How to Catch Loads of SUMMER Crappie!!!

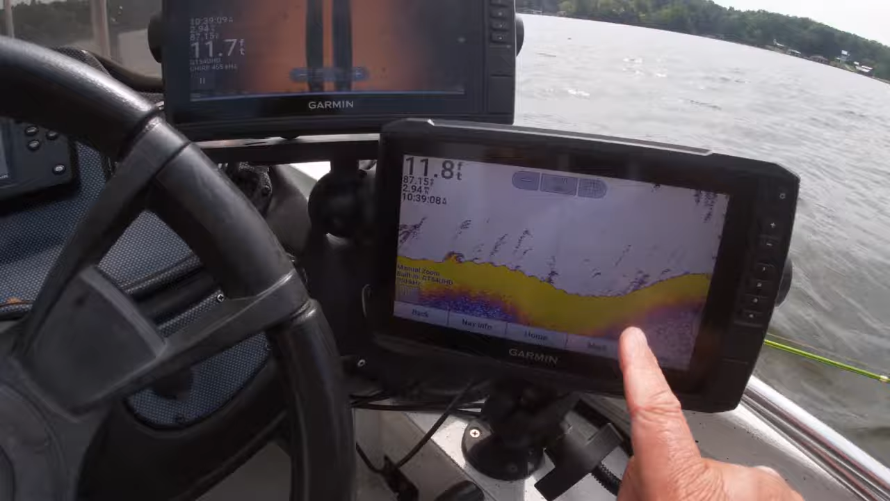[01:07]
i like to run 2d sonar on one and my side scan on the other
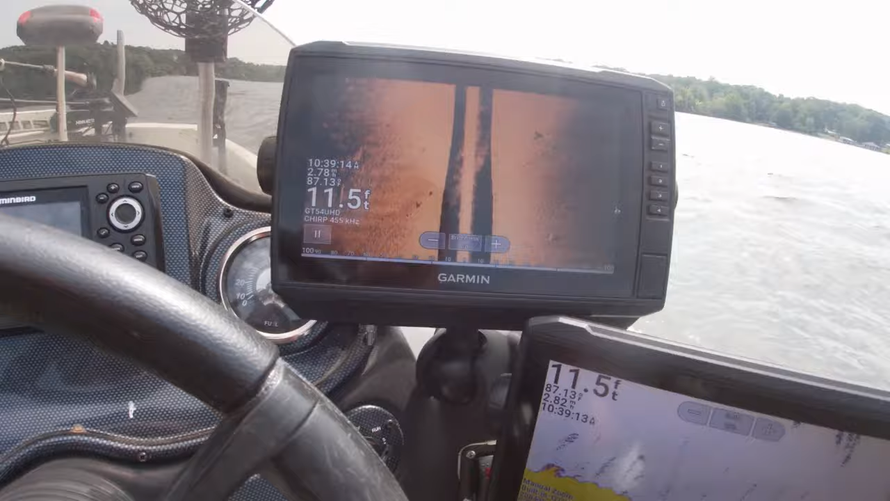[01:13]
On screen: depth 11.5 ft
and i'm just basically riding around and i'm looking for fish and sometimes i can see them on my side scan sometimes i can see them on the
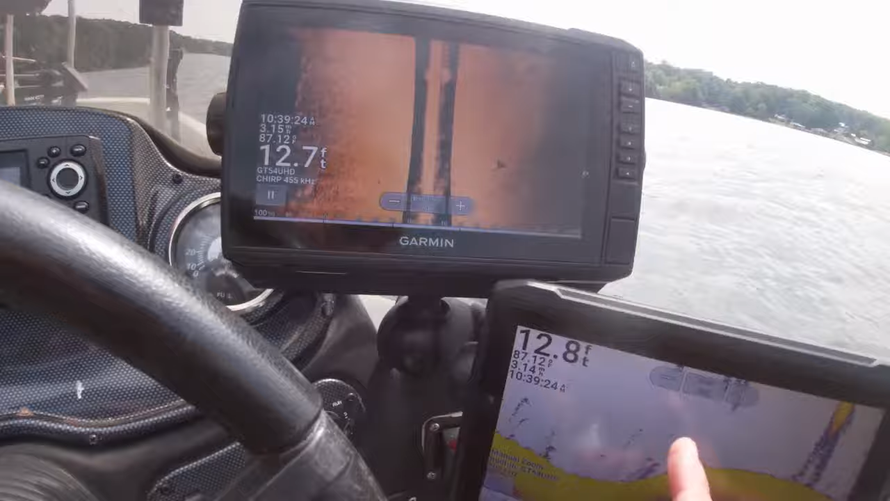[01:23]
2d sonar so you'll notice you see a lot of stumps out here and we're just riding along
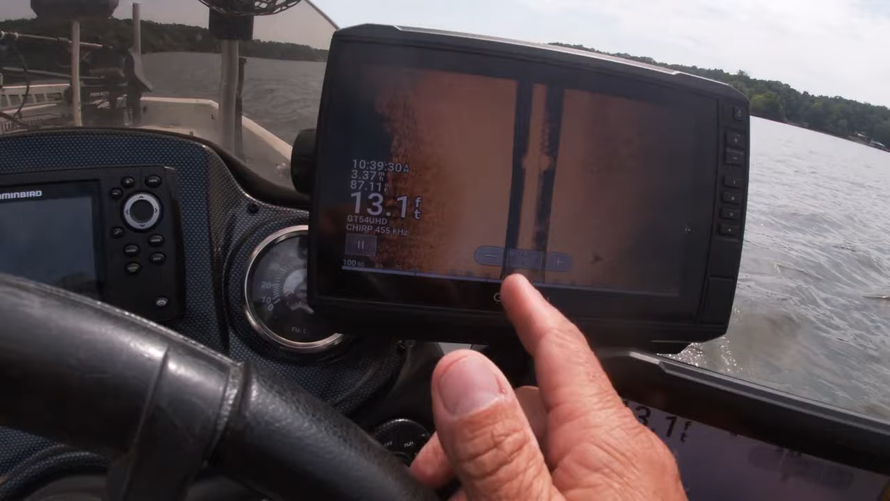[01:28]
On screen: depth 13.1 ft
some of these steep bank lines looking for fish whether they're on
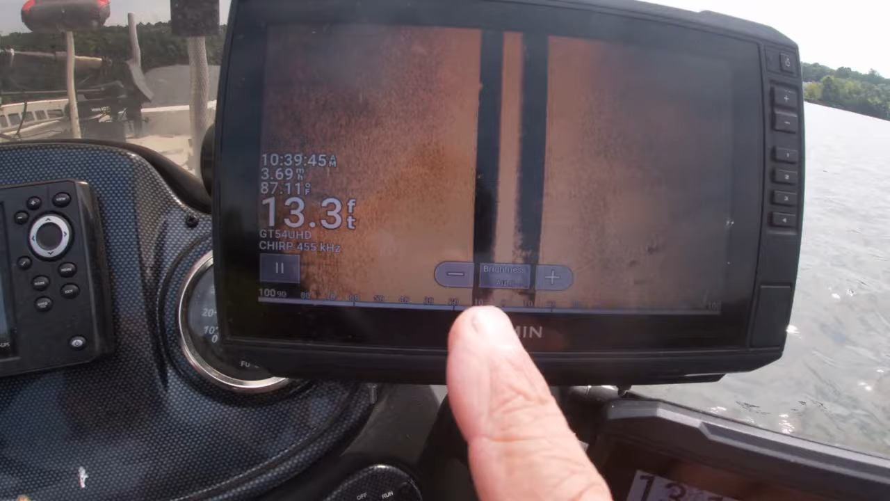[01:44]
On screen: depth 13.3 ft
provide a lot of shade uh shade especially in the afternoons
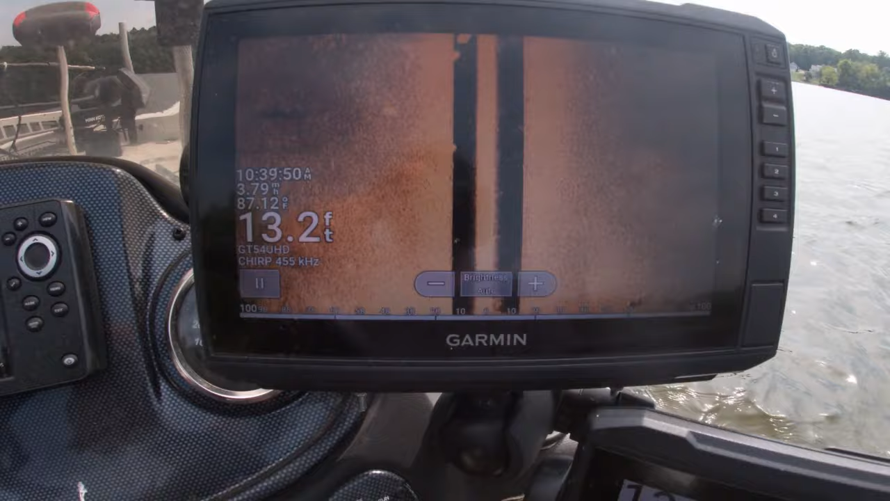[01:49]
On screen: depth 13.2 ft
and so we're coming along and i'm going to show you this right here you see this this is a
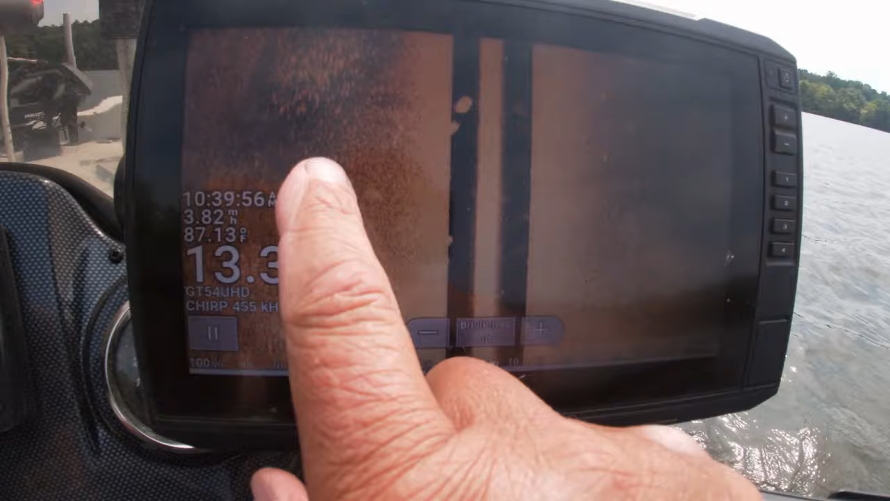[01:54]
On screen: water 87.13°F
school of crappy right there see them right there hanging out you can see where the
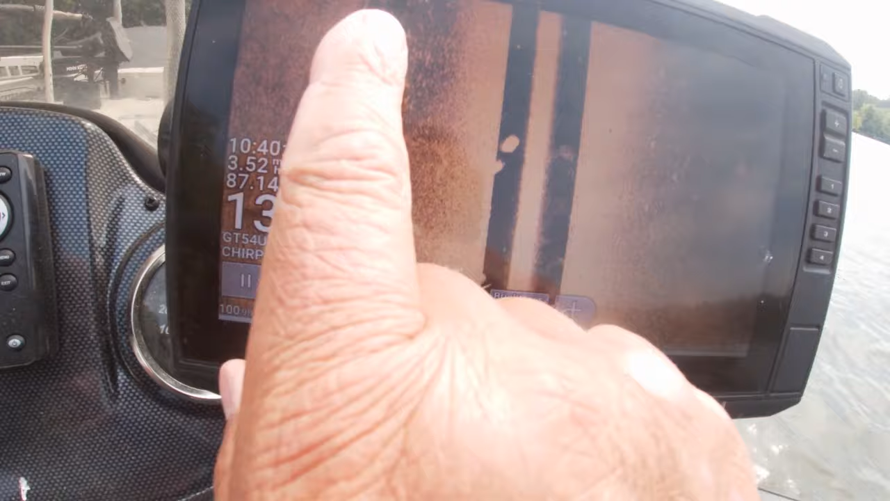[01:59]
bluff comes up right there oh boom that is a school of crappy coming
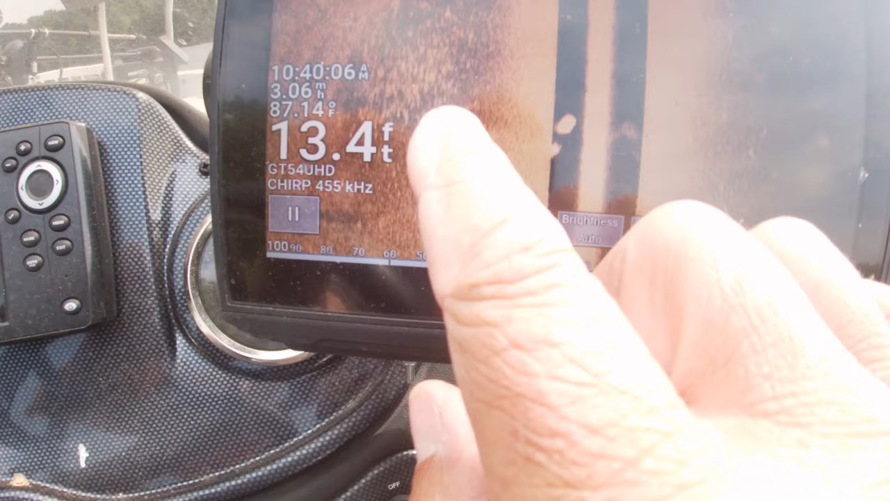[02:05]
On screen: depth 13.4 ft, water 87.14°F
right there let's see get a good close-up shot boom
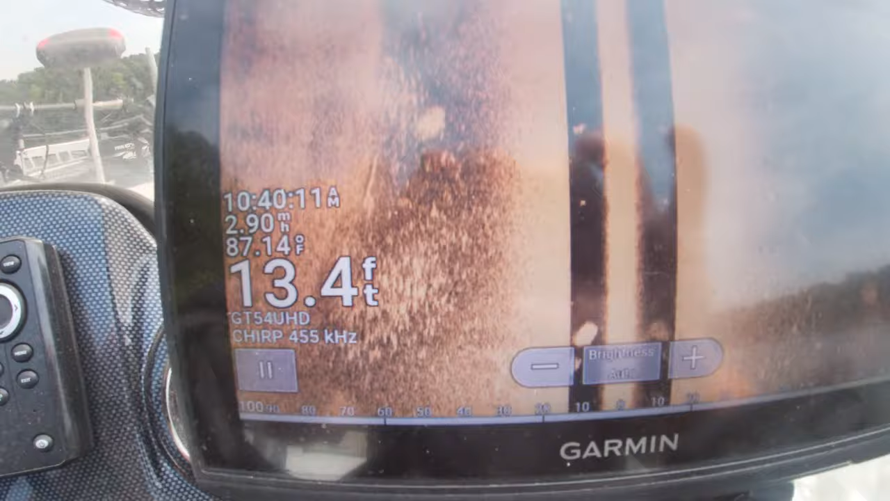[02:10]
On screen: depth 13.4 ft, water 87.14°F
anyway hey let's turn around we'll ease up here get the boat into the wind and we're gonna drop in on these crappy hey we're gonna catch some of them so guys let's go catch a fish